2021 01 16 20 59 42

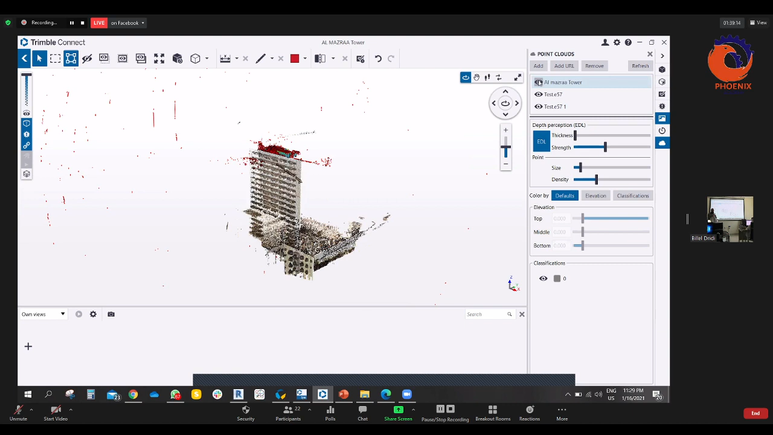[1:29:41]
لأني حضرت كذا واحد للديمو على سبيل المثال هذا it's
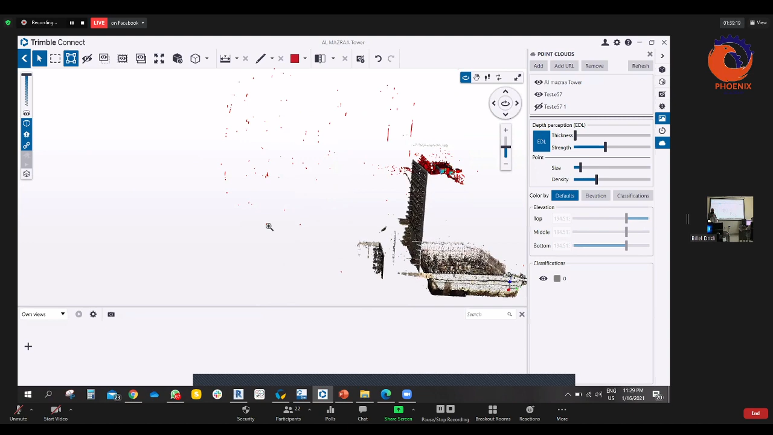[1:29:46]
بوينت كلاود
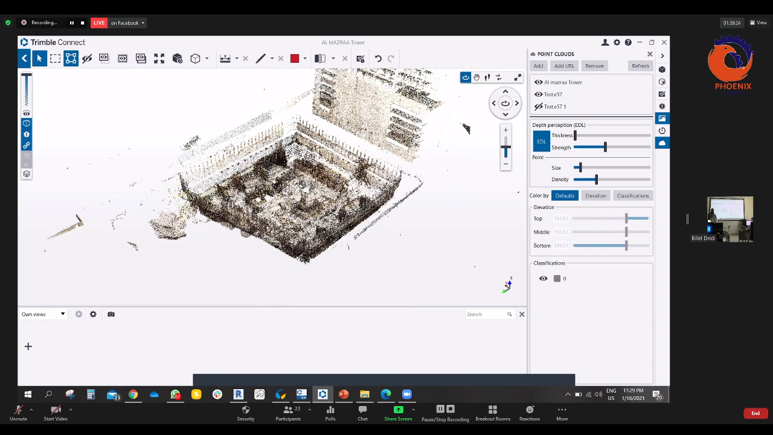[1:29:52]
تقدر تعدل فيه في الألوان وكذا، ضيف له تنقص ليه.
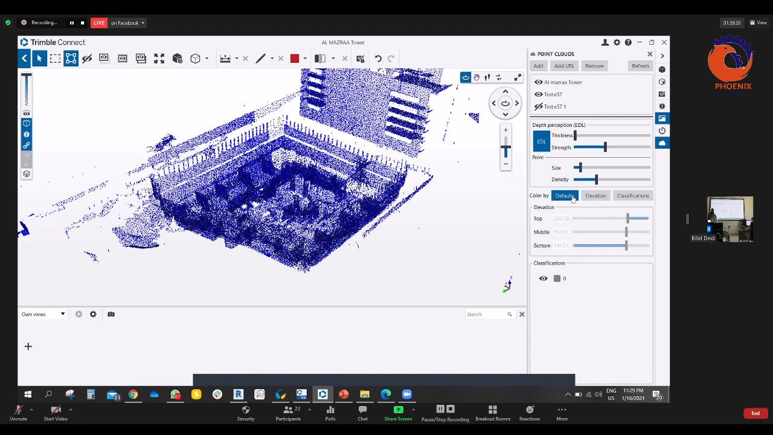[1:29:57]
هذا المشكلة أنه عملناها بفارو، فارو it's not، خليني نقول
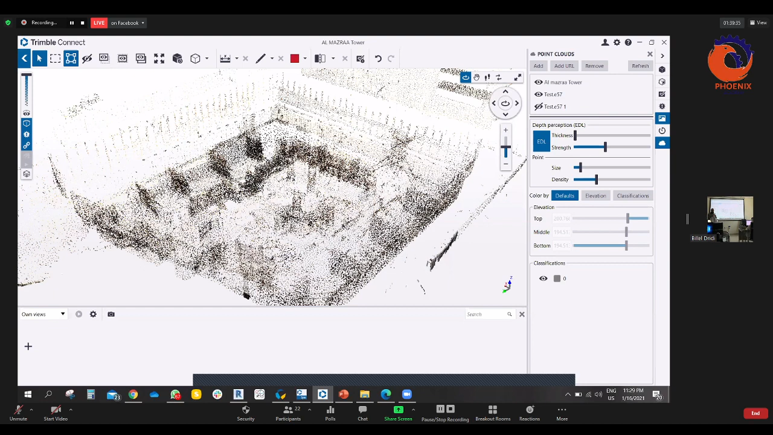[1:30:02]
مش بمستوى تريمبل كونكت ليزر سكانينج مشين، حتى الكواليتي أو عدد النقاط في اللي مأخوذة في كل شات، يعني على الأقل خلينا نقول في تريمبل كونكت بالملايين، في الفارو أقل بالنص. يعني إذا قلنا 10 ملايين في الشات
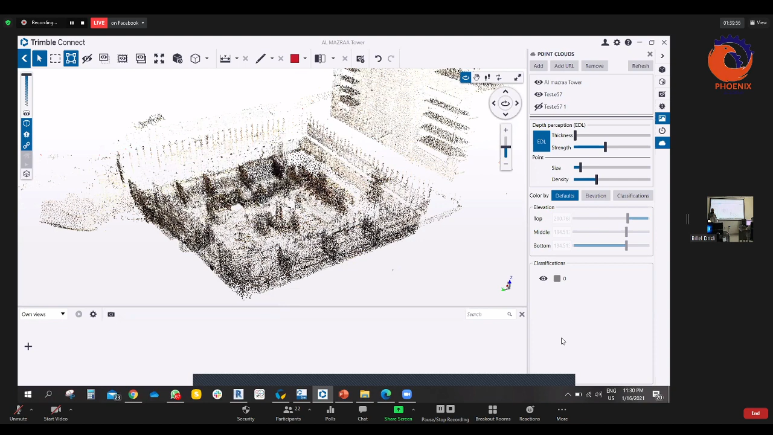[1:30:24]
الواحد، في الفارو أقل بكثير، ممكن 2 مليونز أو 3 مليونز بوينت. بس أعطيناكم مثال فقط. بالعكس، عكس هذا اللي هو
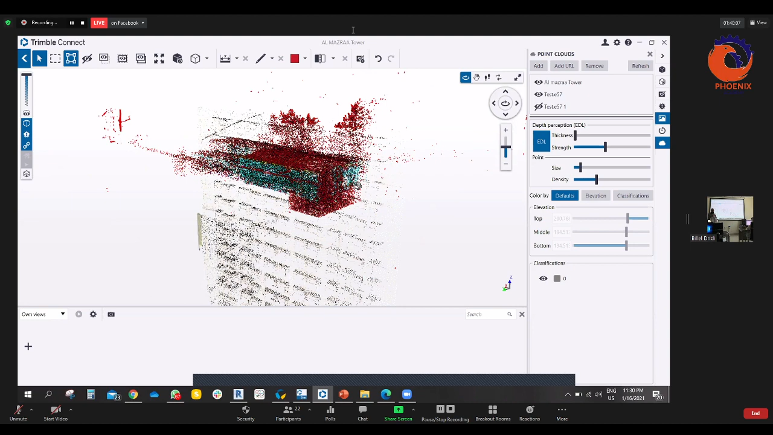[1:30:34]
لا والله نفس الشيء، هذا أخذناه ب ليزر سكانينج مشين.
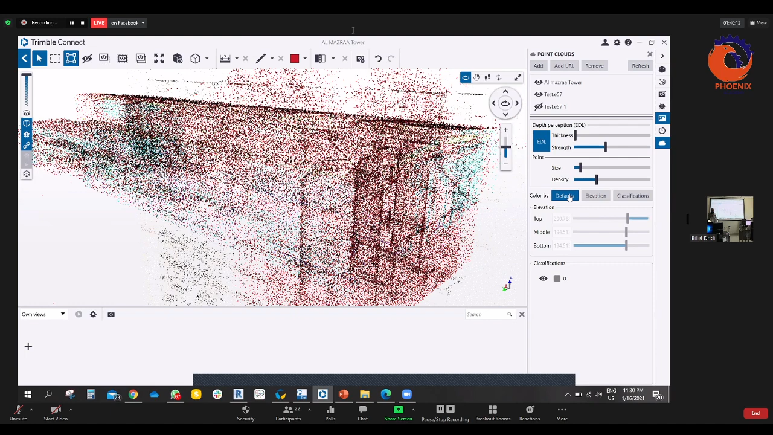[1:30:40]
أيوة، على سبيل المثال هذه سايز دنسيتي، نضيف بس الدنسيتي شوية.
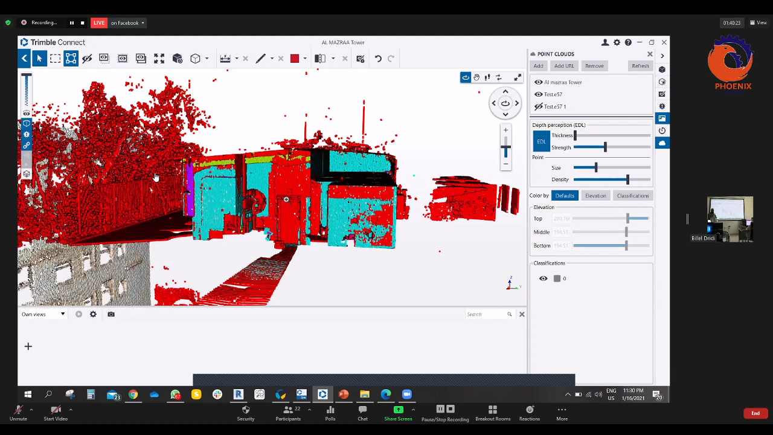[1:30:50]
زي ما شايفين البوينت كلاودز، نقص شوية في السايز تاع النقاط، ونقدر نشوف الموديل من الداخل، تعمل كواليتي كنترول، وعلى أساس البوينت كلاود نفس الشيء.
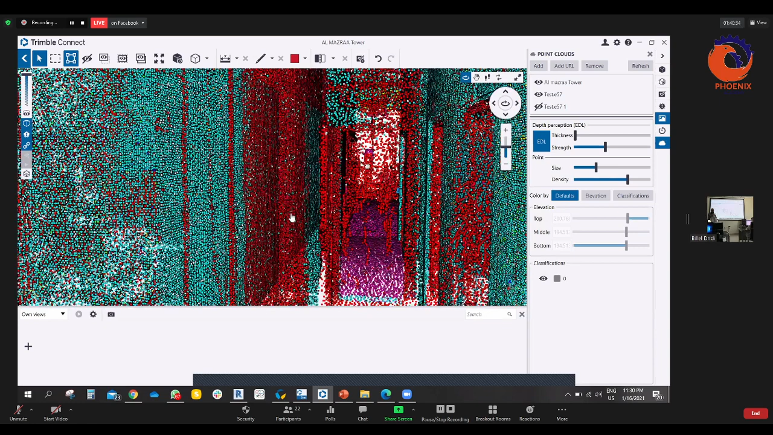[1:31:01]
وكان تقدر تعمل التودو،
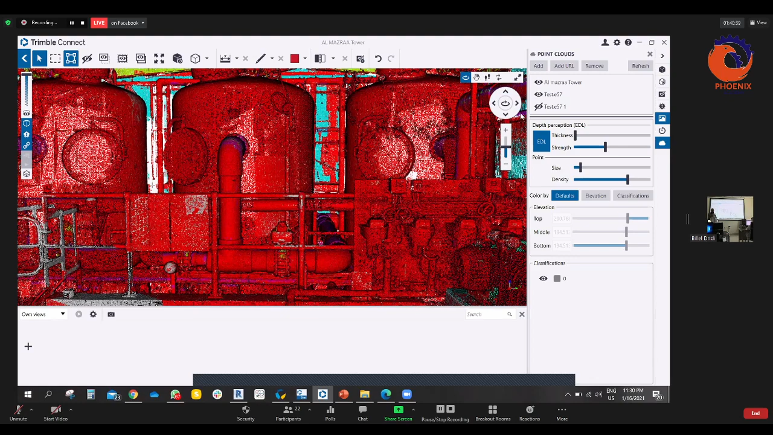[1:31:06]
فرضا أنت شفت شيء شغلة مش صح في السايت على سبيل المثال، تعمل تودو، you can assign the to-do to one of your team or project members.
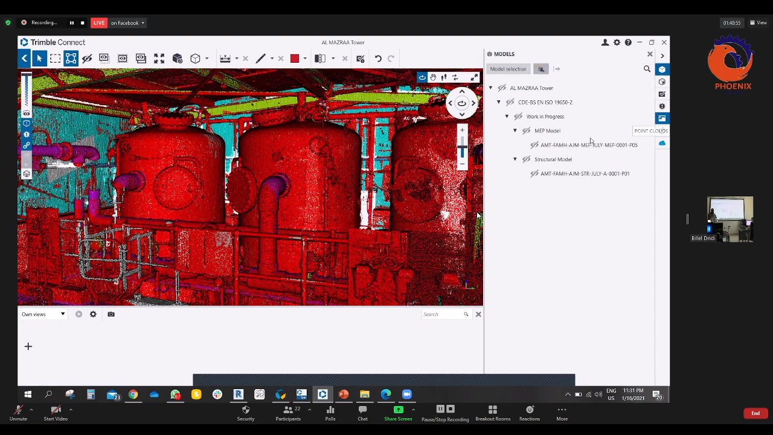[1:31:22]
عندك thickness، تعدل thickness، strength، تخليها مثلا elevation، تخليها classification اللي هي dark or gray.